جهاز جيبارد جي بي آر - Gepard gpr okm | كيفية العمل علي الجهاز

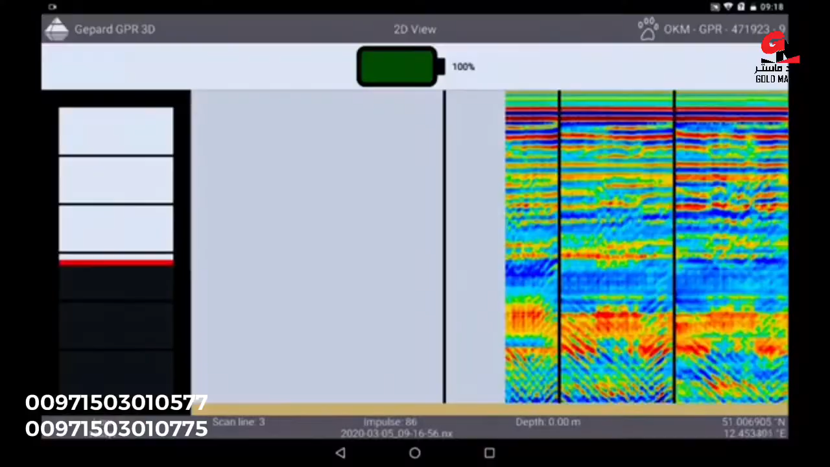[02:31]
Same distance to the ground, same step length and same distance between the lanes.
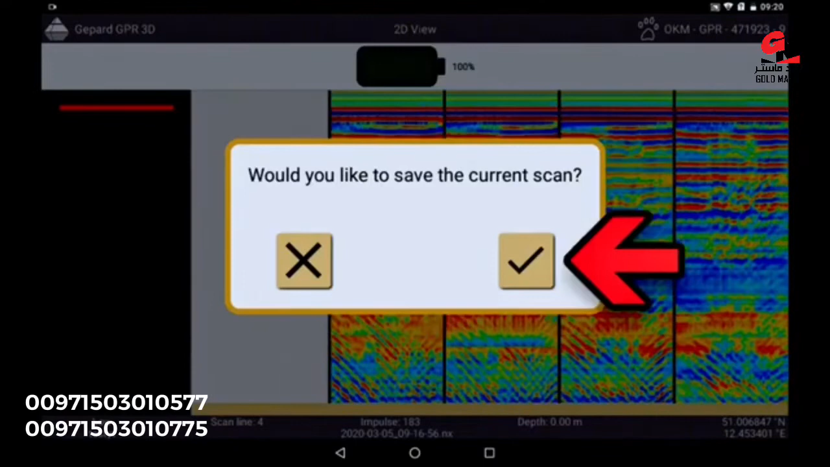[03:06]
When you perform your scan with activated GPS, you can simply take over these data for
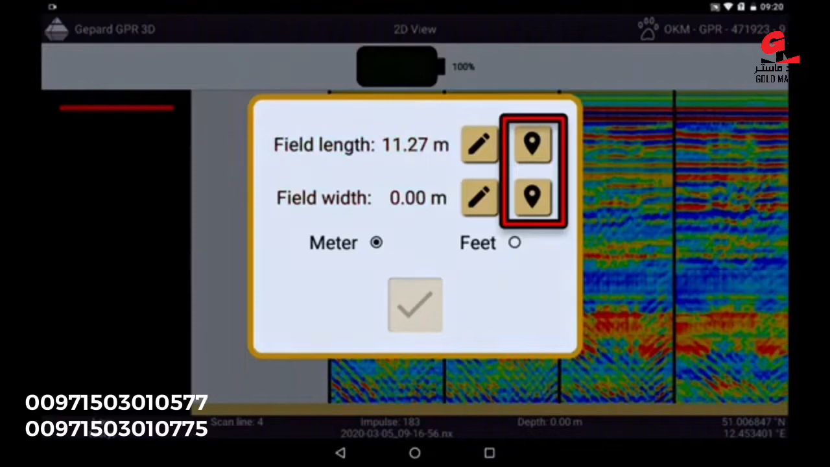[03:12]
longitude and latitude and confirm them now.
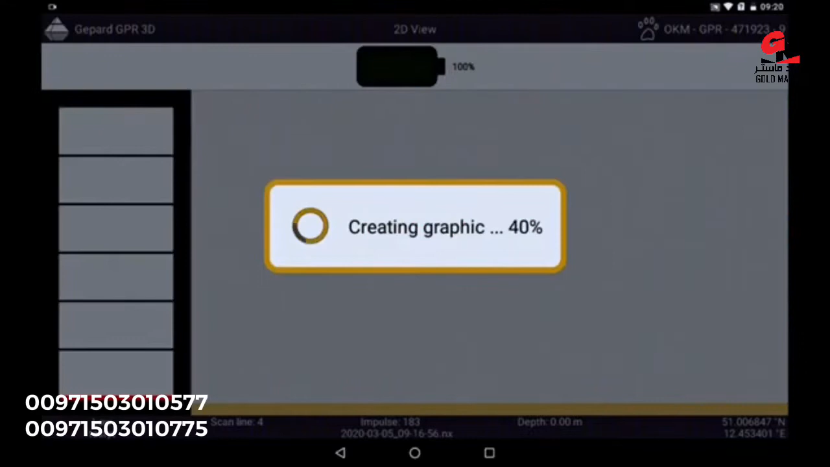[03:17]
Now the 3D graphic is created completely automatically and
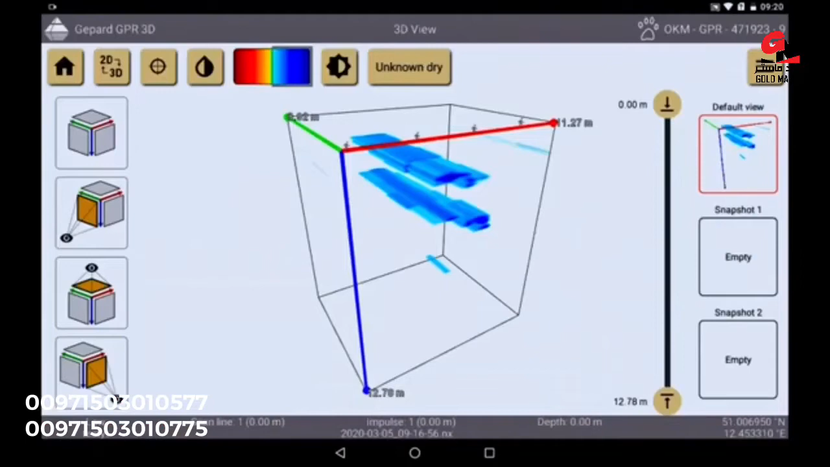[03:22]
shows you clearly what is in your scan field. The whole graphic can be turned, the measuring depth of anomalies can be determined and visualized in different color scales.
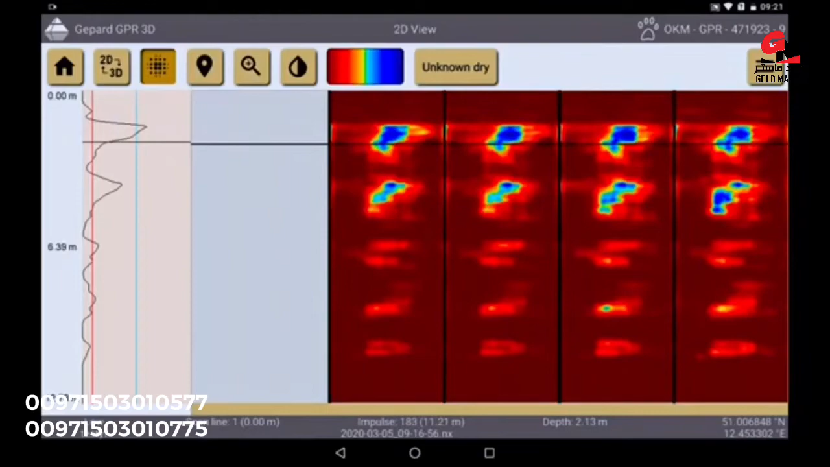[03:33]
We will explain this in the next tutorial.